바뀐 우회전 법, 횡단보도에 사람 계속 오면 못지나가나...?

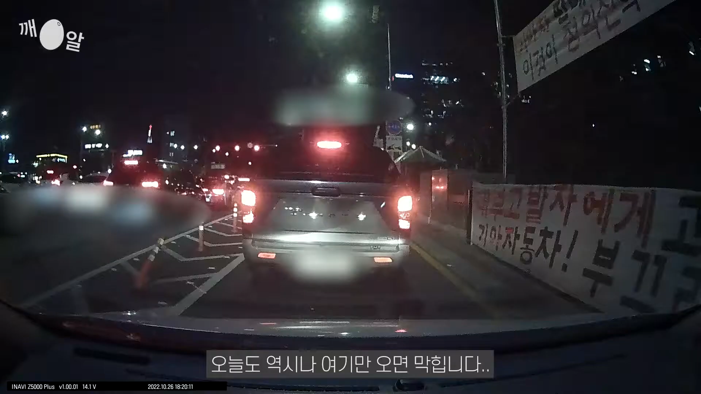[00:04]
오매불만 기다리던 퇴근시간 집에 가서 게임할 생각에 엉덩이를 실럭거리며 차에 올라갔지만 오늘도 역시나 여기만 오매매납니다 300m와 우회전입니다 보시다시피 직진차선은 차량정차 1도 없이 슝슝 잘 도가는데 우회전을 하려고 서있는 차들은 마치 인스타 맛집 앞에서 내 순서를 기다리듯 아임없이 기다리고 기다렸죠 그리고 드디어 내 차례가 다가온 순간 그 이유를 알 수 있었습니다 퇴근시간이 겹쳐 횡단보도를 건너려는 사람이 마구마구 쏟아져 나왔기 때문이었죠
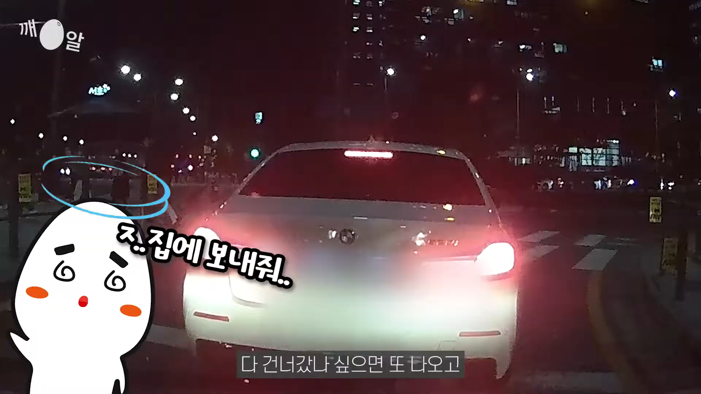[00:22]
다 건너갔나 싶으면 또 나오고 다 건너갔다 싶으면 또 나오고 난 대체 언제 갈 수 있는 거지 예전에는 차량이 우회전을 할 때 횡단보도에 신호등이 없거나 보행신호가 초록불이어도 상황이 맞게 보행자가 없다며 지나가는 경우가 있었지만 이제는 그러면 안됩니다 우회전법이 바뀌었기 때문이죠 대체 뭐가 어떻게 바뀐 걸까요?